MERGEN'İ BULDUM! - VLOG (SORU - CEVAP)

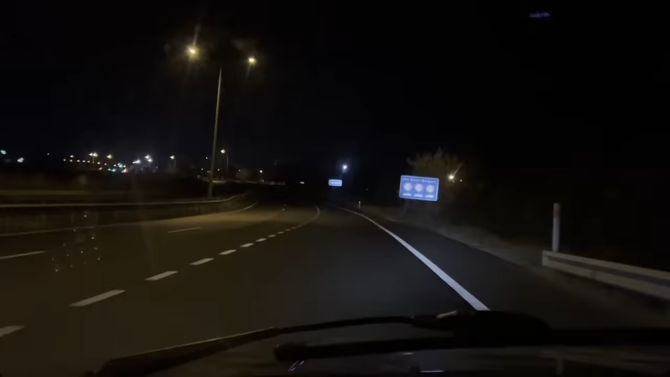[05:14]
Arkadaşlar, bir yerlere geldim ama bakalım. Çok tuhaf bir yer, ıssız bir yer.
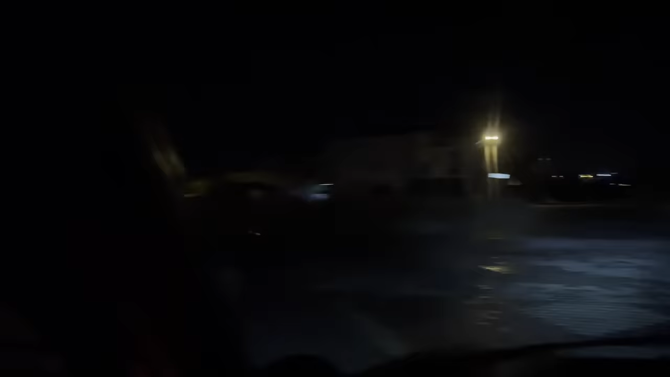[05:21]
Hiçbir şey yok etrafta.
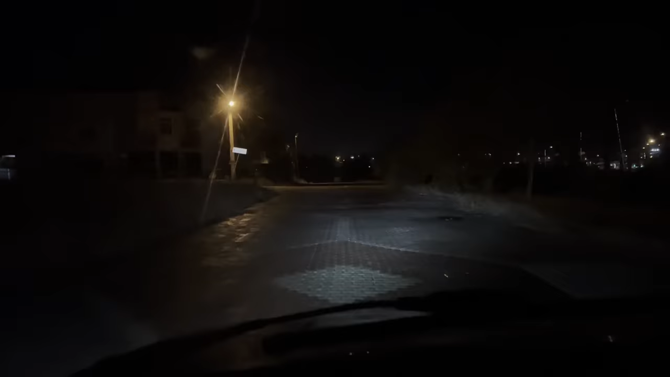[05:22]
Ve benim birkaç metre yolum kaldı. Sokağın ismi gözükmesin diye tableti gösteremiyorum ama harbiden hiçliğin ortasına geldim.
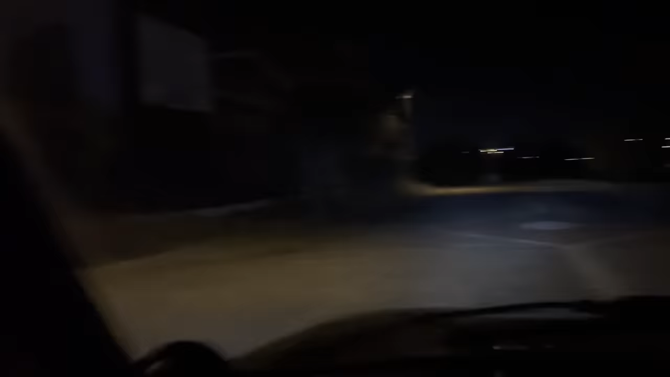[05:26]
Nasıl, daha önce keşfedilmemiş bir mekan mı lan yoksa? Baksana.
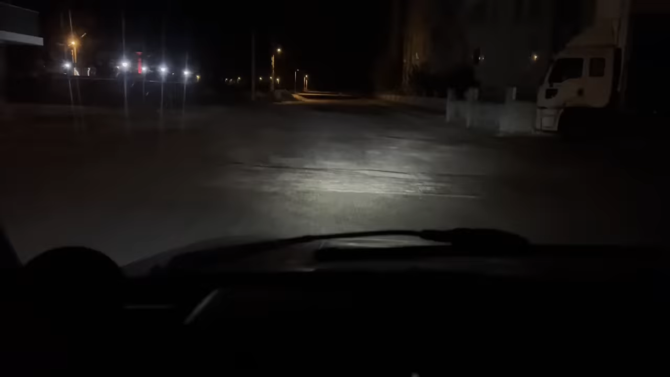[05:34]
Hiç kimse yok etrafta. Yerler harek, gümbür gümbür araba. Allah Allah.
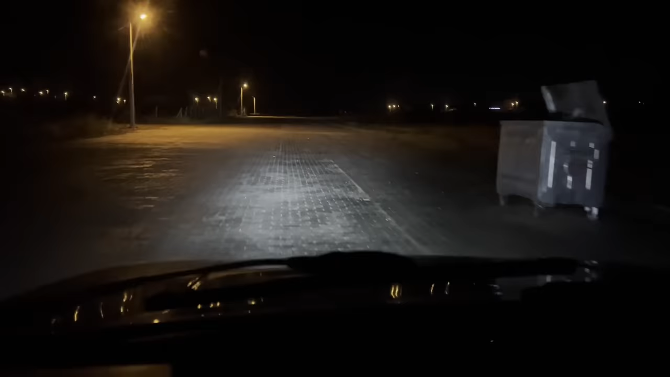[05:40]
Oğlum ben korktum. Bu ne lan böyle?
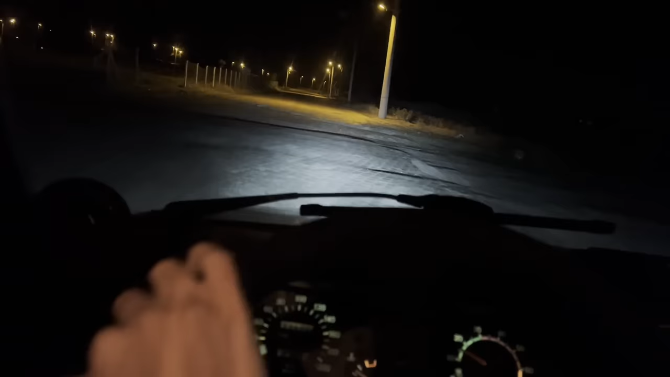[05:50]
Oğlum bu yolların hali ne lan? Sürüşe gidişe bak. Gazım da bitiyor oğlum. Burada kalırsam var ya, benzinlik menzinlik yok yakında. Arkadaşlar, arabamda tuhaf bir sorun var. Buraya kadar LPG ile geldim. Kazadan sonra gidince arabanın tekerini mekanı yaptırırken, gitmişken bir de motoruna bakım yaptırayım dedim.
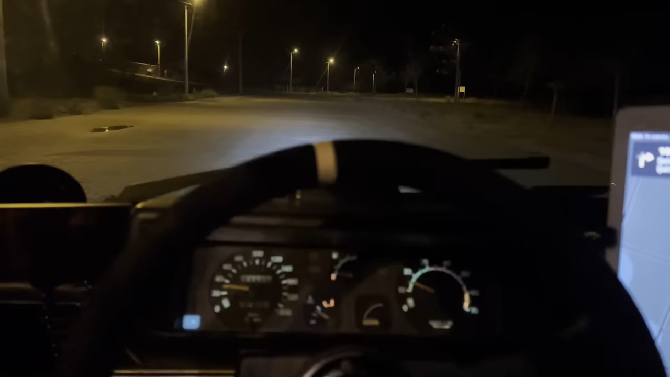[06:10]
Ulan bakımdan sonra arabaya bir şey oldu. Araba benzinle yavaş gidiyor, gazla hızlı gidiyor bu sefer. Ona bir tekrar baktıracağım da. Bir sorun daha var. Arabama bir şey oldu. Arabam inanılmaz yavaşladı. Arabam 160'ı geçmiyor. Bu arada gelmemize 500 metre kaldı. Burada bir yerde Ergen. Bakalım. Şu an ben de sizin kadar meraklıyım. İlk defa geliyorum buraya.